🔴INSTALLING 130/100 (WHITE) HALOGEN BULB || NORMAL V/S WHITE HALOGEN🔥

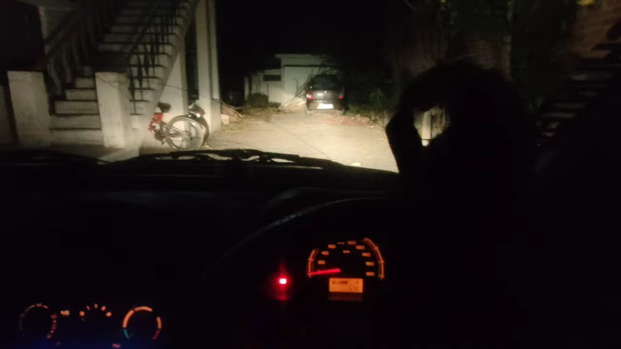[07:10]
और काफी अच्छी जो इसकी लोबीम की फ्रिक्वेंसी है मतलब जो लाइट आगे फैल रही है और इधर जा रही है काफी अच्छी विसिबिल्टी मुझे इसमें देखने को मिल रही है अभी जब मैं हाई बीम करता है तो आप देख सकते हैं अगर
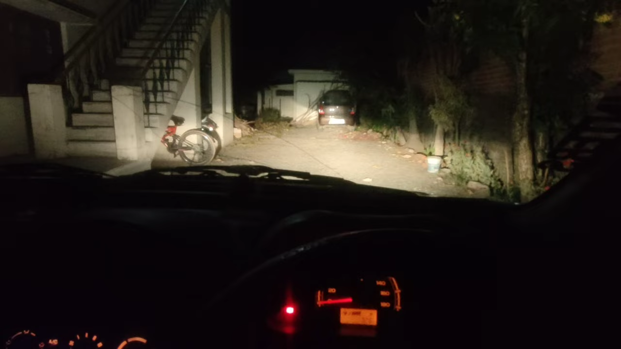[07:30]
मैं य रात के ढायम पे काफी ज़रूरी हो जाता है जब आप चल रहे होते और सामने वाला आपको अपनी जो बीम उसको लो नहीं करता है। तो आप समझ सकते हैं कि जब आपको प्रॉब्लम होगी तो आप अपनी हाई पाउन कर लो यह ऐ अपको तो